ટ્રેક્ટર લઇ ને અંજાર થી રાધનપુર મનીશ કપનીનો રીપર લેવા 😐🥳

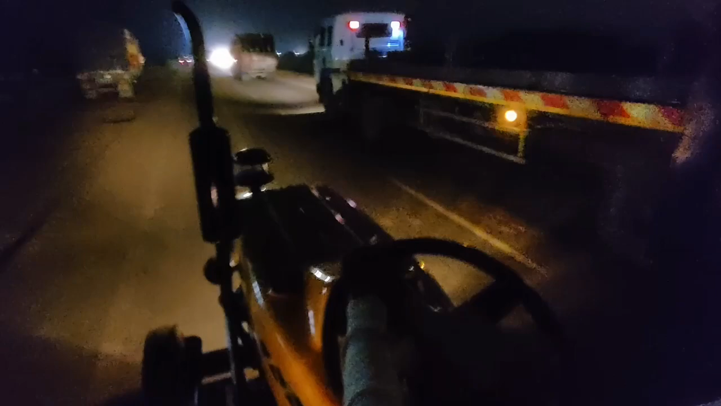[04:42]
હીરા સારી હોટલ આવે તો ખાઈ લે. ભૂખ તો લાગી ખટાય. બસાડી બસાડી ભૂખ લગાડી.
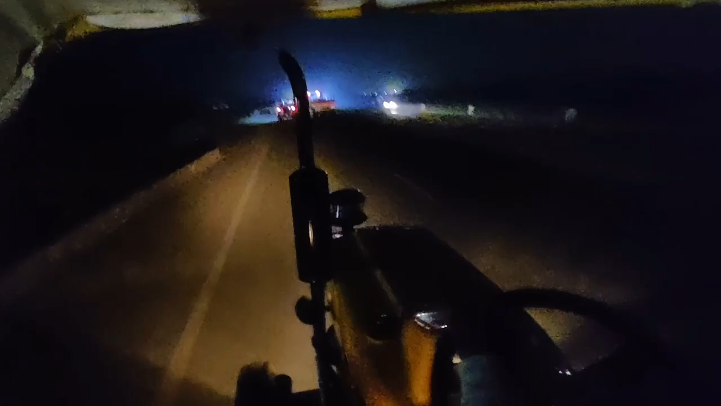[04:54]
જો આગળ જાય રીપર વાળો બેઠો. આપણે એવો જ રીપર જ લેવા જાવ. ખાસ ફિટિંગ હું એક વાર કરીએ ને પછી ટ્રોલી લગાડી નાખી દેશું તો પાછળ કેવી ફૂલી લગાડેલી ચેન નાખી મારી દીકરા હાલો આગળ બતાવું બ્લોગમાં આવે